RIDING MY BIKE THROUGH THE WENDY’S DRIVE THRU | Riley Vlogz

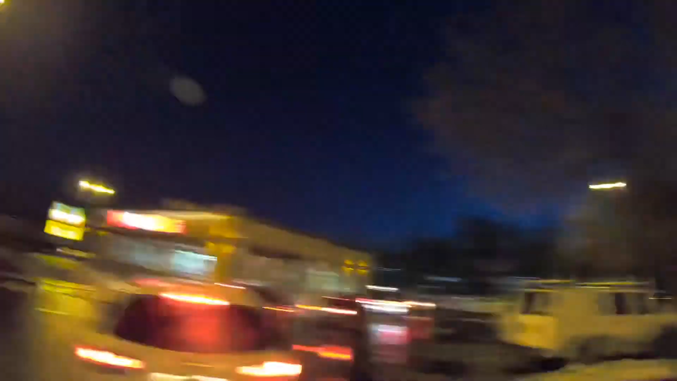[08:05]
I think it's going to go well I got my light I'm chilling You know Let's see how it goes Yeah We have to wait through all these cars Yeah We could have been behind that minivan Yeah, true